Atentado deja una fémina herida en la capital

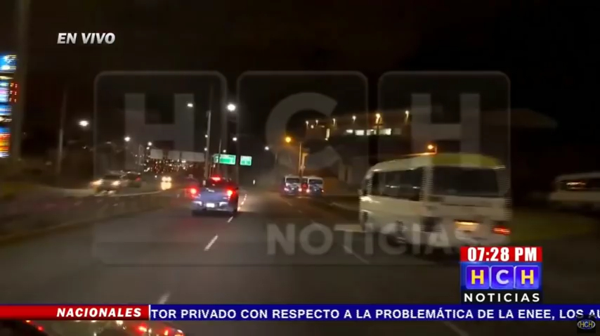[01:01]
hemos llegado aquí al sector de la cuesta Y no hemos encontrado hasta este momento
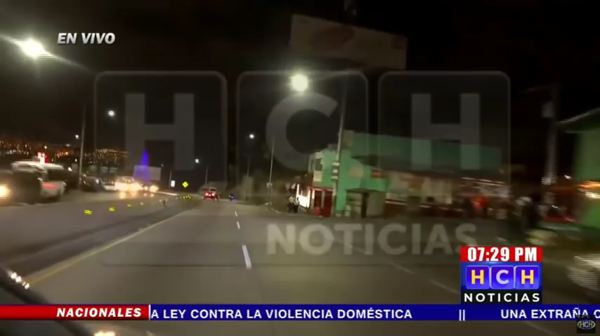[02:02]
Último momento Exactamente Pablo, abajo de la gasolinera Dipsa, aquí por los puentes del Carrizal Nosotros pues estamos precisamente en este punto, aquí estamos ya llegando en el otro extremo del carril Aquí hay presencia por parte de las autoridades,